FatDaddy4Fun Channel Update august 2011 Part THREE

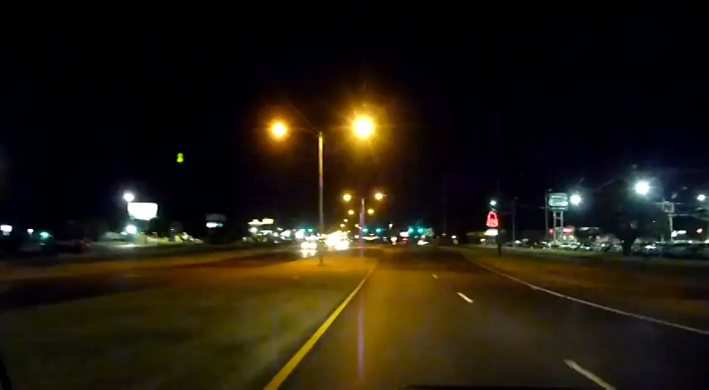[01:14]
get it back to its original status. There goes an idiot right there with no headlights.